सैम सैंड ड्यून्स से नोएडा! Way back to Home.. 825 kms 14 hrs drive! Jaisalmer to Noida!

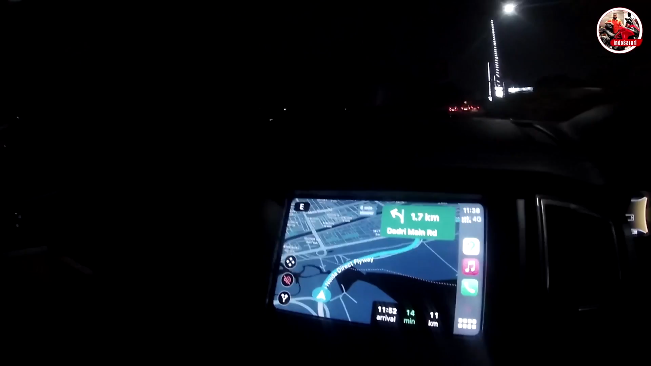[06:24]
तो ये कितना आई थिंक 16 आवर्स लगा, लेकिन मेरी गाड़ी का जो मीटर है वो दिखा रहा है
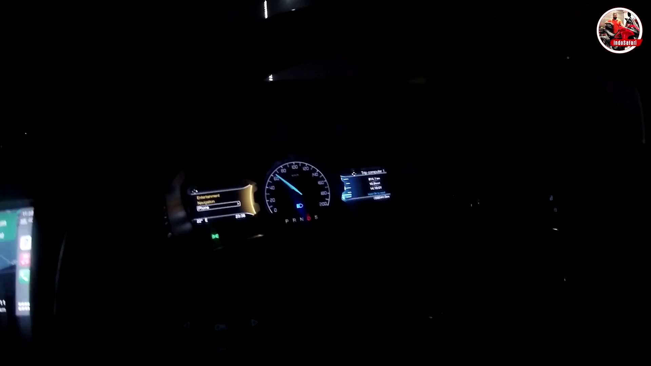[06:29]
14.18 मतलब 14 आवर्स एंड 18 मिनट्स।
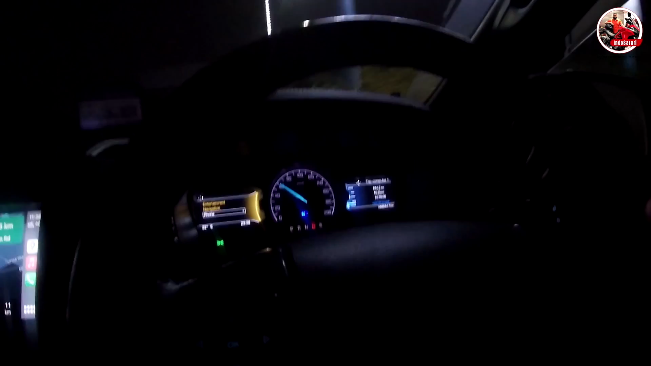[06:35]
अभी 20 मिनट मान के चलो थोड़ी देर में और इंटर करेंगे।
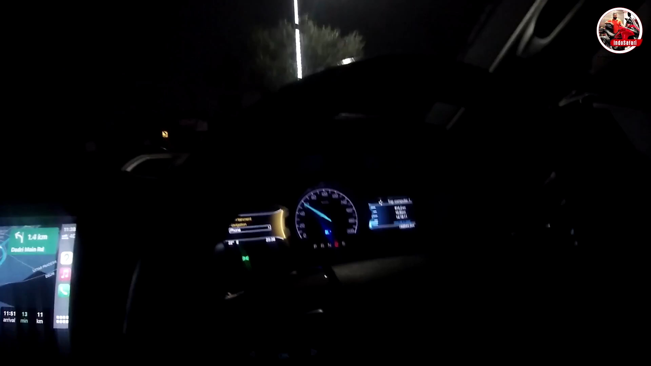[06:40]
तो जो गाड़ी कंटिन्यू चली है 14 आवर्स एंड 20 मिनट और
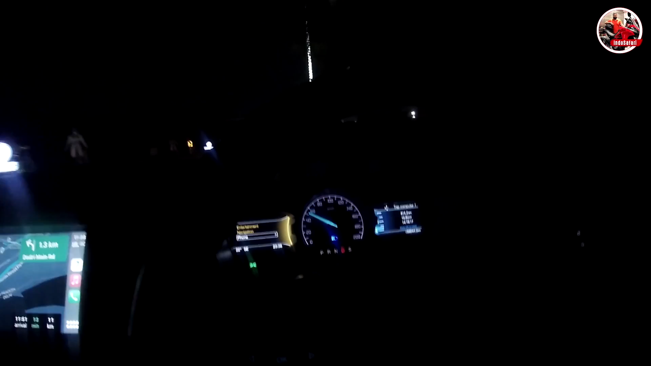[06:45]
814 किलोमीटर हो चुके हैं सुबह
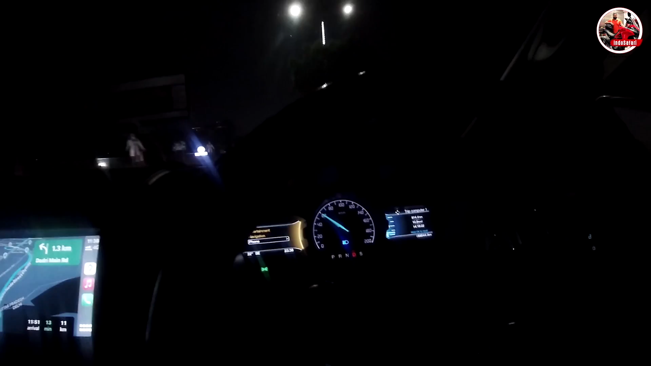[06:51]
से और नॉन स्टॉप मैंने गाड़ी खुद अकेले ही चलाई है और काफ़ी मतलब थोड़ा सा थका देने वाला काम था, लेकिन फाइनली वी हैव अराइव्ड और काफ़ी अच्छा एक्सपीरियंस रहा, बहुत ही अच्छा ट्रिप था। तो हम लोग काफ़ी पहले
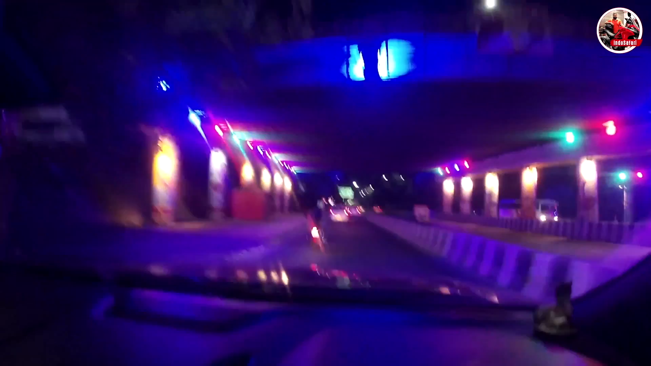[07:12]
पहुंच सकते थे लेकिन हम लोगों ने मुझे लग रहा था कि बहुत लंबा हो जाएगा तो स्टे एट जयपुर,
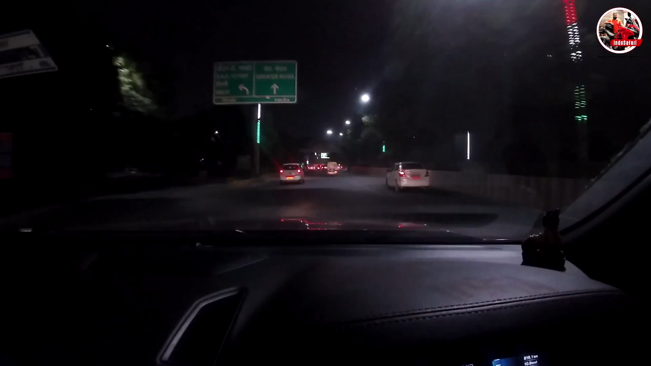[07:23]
तो लेकिन फिर हमने डिसाइड किया कि नहीं जयपुर क्या स्टे करना, चलो नोएडा ही चलते हैं।